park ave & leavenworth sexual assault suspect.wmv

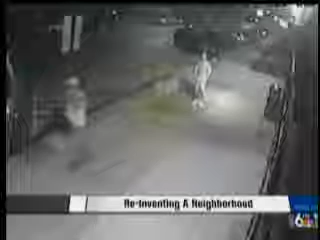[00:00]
For this, they say he's 5 feet 9 inches to 6 feet tall with dreadlocks or braids and a muscular build. Omaha police are still looking for the man captured by surveillance video leaving the scene of a sexual assault.